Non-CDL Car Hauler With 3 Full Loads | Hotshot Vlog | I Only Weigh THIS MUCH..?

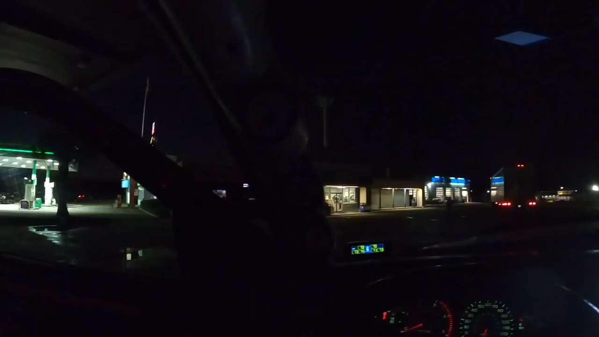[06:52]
right so i made it to a ta here i just went to walmart